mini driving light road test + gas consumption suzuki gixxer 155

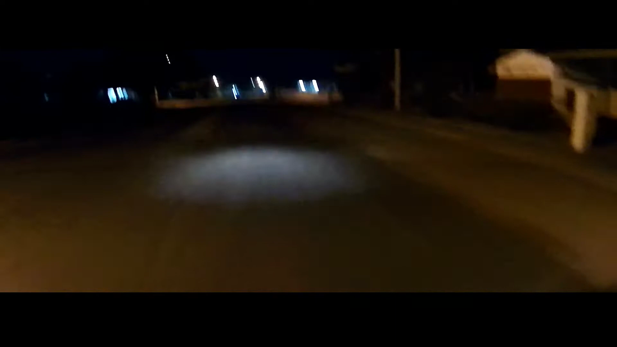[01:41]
So by the way, yung auxiliary lights, nabili ko siya sa Shopee Sa halagang sarado, 1,000 pesos So yung aux lights, kasama na yung three-way switch
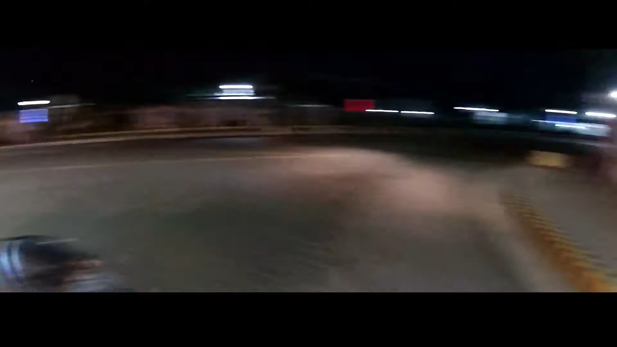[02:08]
Yung meron siyang high, low and off So ako lang din ang nag-install nito, DIY So ili-leave ko na lang sa link Kung ano-ano yung mga kailangan niya para sa installation So actually, hindi naman siya ganun kahirap i-install Basta may mga gamit ka
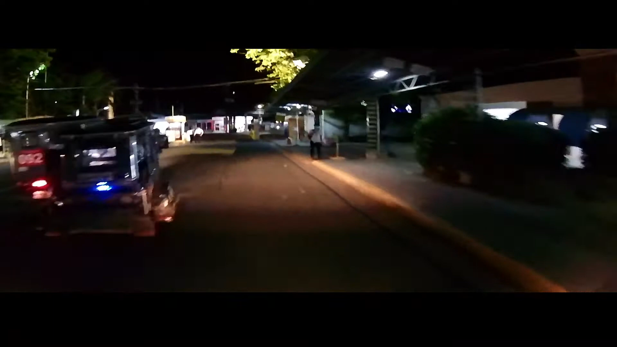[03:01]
So talagang nakakabulag na hindi mo makita Yung nasa harap mo So it's my payback to them Hindi, joke lang 4-hour safety na din
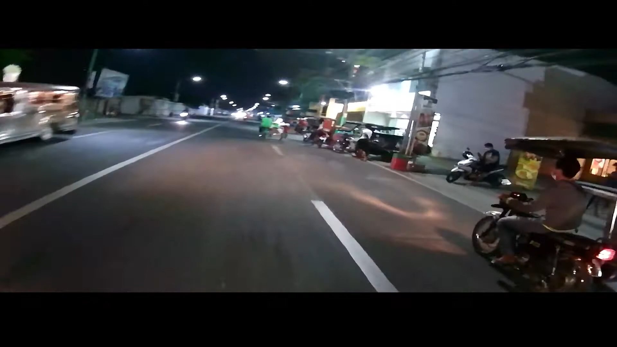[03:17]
Kasi nga along the way Madami tayong mga dinadaanan na Walang post lights So sobrang ang dilim talaga So ang delikado kasi Mamaya may mga dumaan na
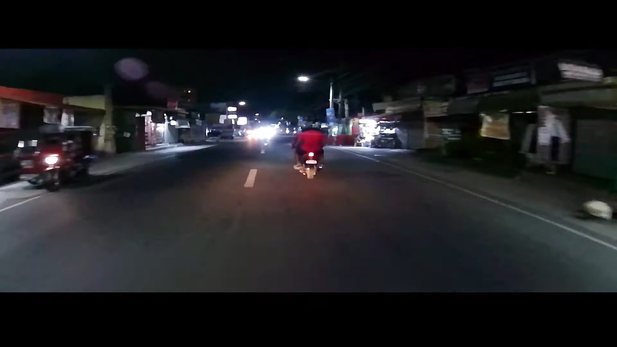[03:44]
So ang delikado kasi mamaya may mga dumaan na Aso bigla,
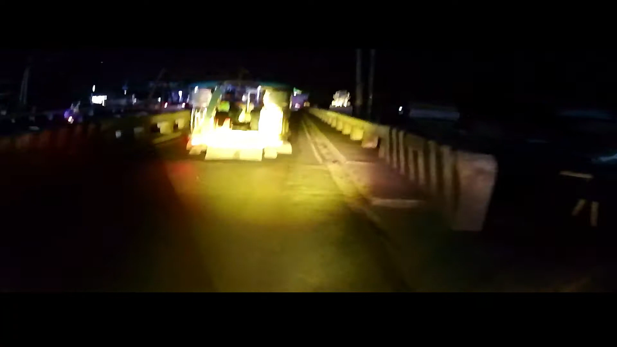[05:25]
So yung low beam ko is yung dilaw And yung high beam is yung white Ayan o Sobrang nakakabulag
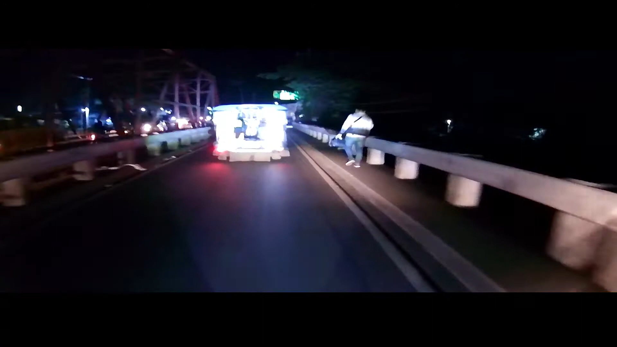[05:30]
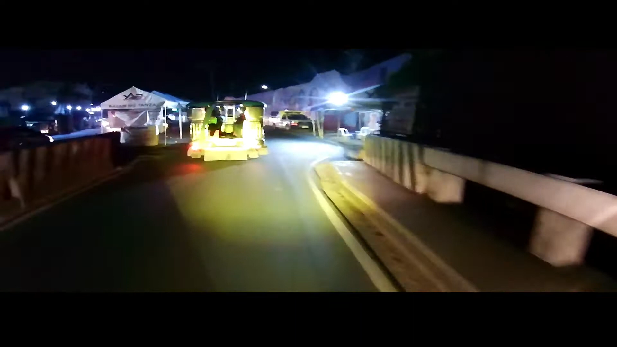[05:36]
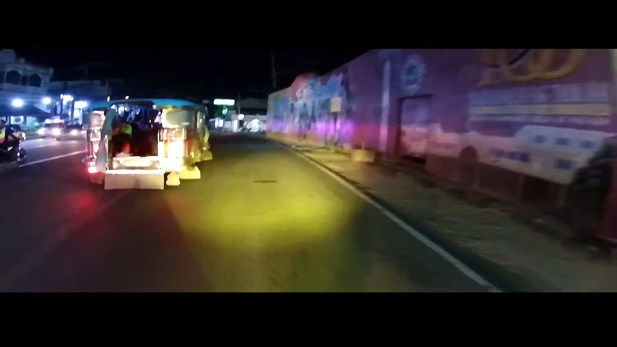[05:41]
So my own preferences Mas ginagamit ko yung dilaw Kesa dun sa white Para sa akin mas visible siyang gamitin Mas kita ko yung nasa harap ko
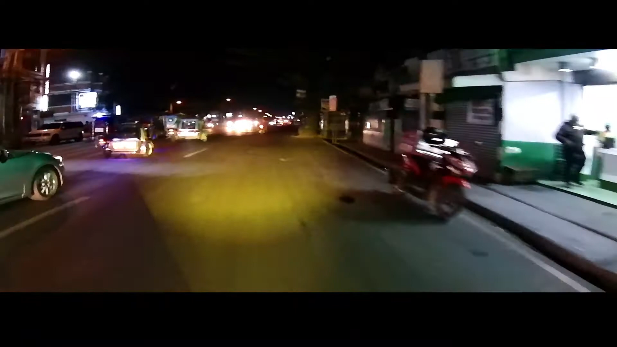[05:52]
So guys Ito turn off natin So ito yung Stock headlight Turn on natin yung Aux light This is the low beam So kita nyo naman yung kaibahan Off On
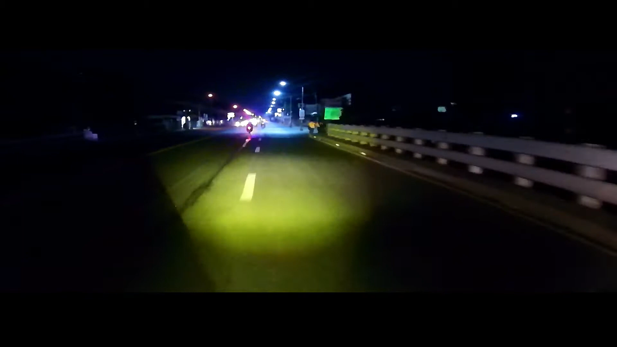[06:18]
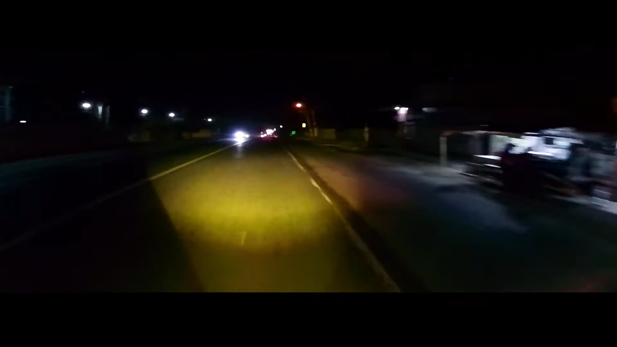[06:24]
So let's test it again In this area Dito medyo madilim So this is the low beam Yes the low beam of the stock headlight Sobrang dilim So high beam Eto Medyo kita mo ng konti So and then let's go back to our Aux lights So sobrang kita talaga